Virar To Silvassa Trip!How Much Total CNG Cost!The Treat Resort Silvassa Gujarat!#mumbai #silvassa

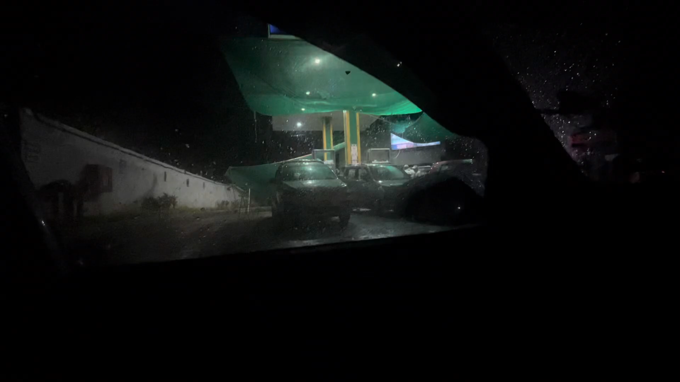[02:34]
सीएनजी पंप है और सुबह सुबह भाई मेरा रोड का हालत देखो, लाइट वाइट सब बंद है और 5:35 हो गया. तो चलो गैस भरा के मिलते हैं.
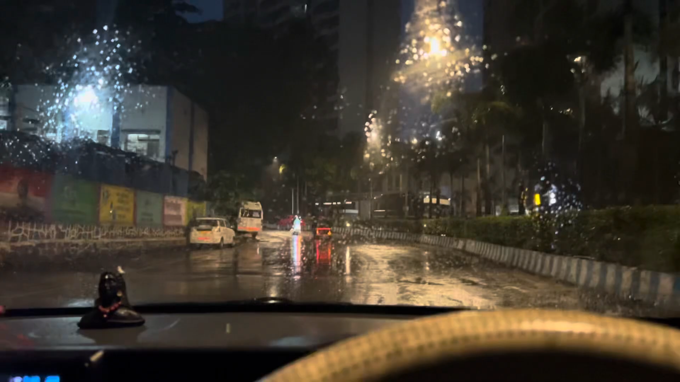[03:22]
थोड़ा थोड़ा हो ही रहे, ऐसा कुछ नहीं है, बट बारिश नहीं होगा तो मज़ा भी नहीं आएगा यार. गैस बारिश होना भी ज़रूरी है क्योंकि कल इतना गर्म हो रहा था,
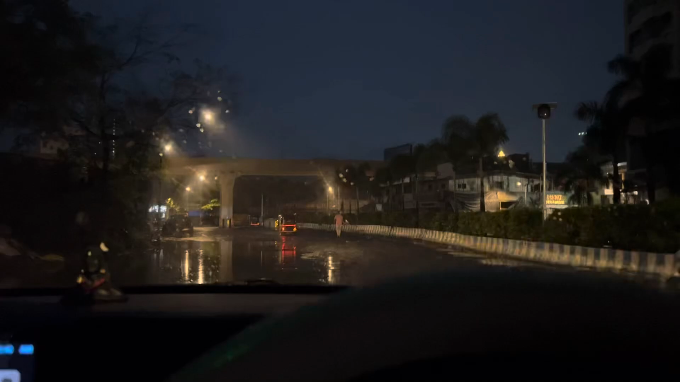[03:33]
कल और परसों 2 दिन बारिश हुआ ही नहीं, तो इसलिए आज ज़रूर होना ज़रूरी है.
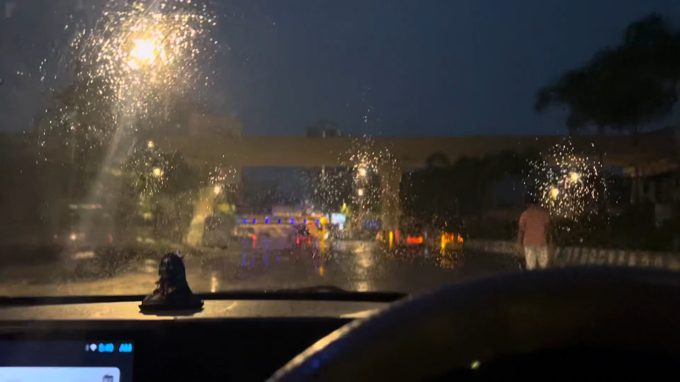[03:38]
लेकिन वेदर ऐसा हो रहा है कि क्लियर हो जाएगा क्लाइमेट. ठीक है,